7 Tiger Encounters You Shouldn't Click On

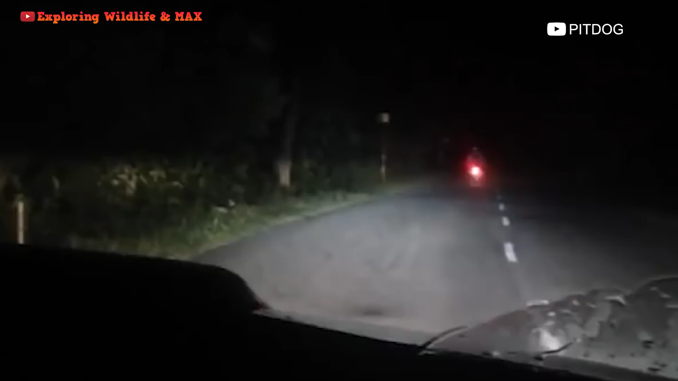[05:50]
While it may not seem obvious at first They become even more excited when they realize that there is a predator out there Finally, a motorcycle passes through the target area of the monster
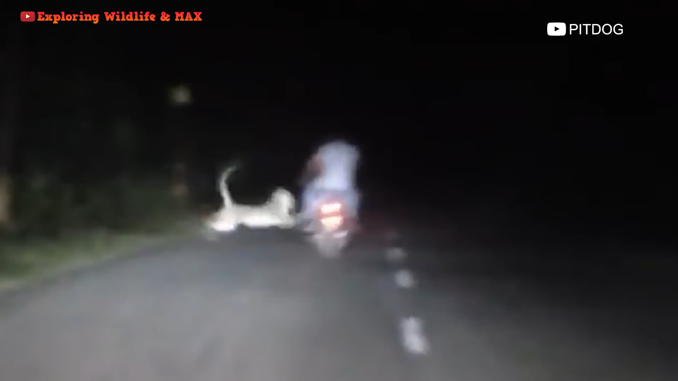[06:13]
They were shocked by what they just saw What if the biker had gone a little slower? Fortunately, they were lucky and the tiger disappeared into the forest, never to return